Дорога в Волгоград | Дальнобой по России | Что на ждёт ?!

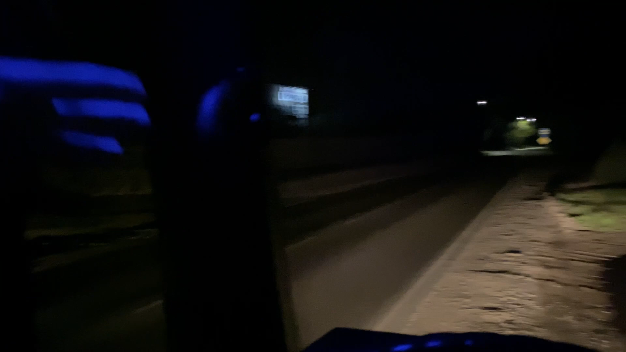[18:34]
Блин, жалко, всю ночь не видно. В общем, 31-й дом, вот он. Навигатор хоть налево поворачивай, я по карте смотрю, там нету КПП. КПП здесь, и вот сразу направо КПП внутри. Я думаю, вон там где-то наша выгрузка. Ладно, мы около здания стоим, нужно. В принципе, на обочине прижались, вон от дороги прилично. Где-то метра полтора от дороги. Так что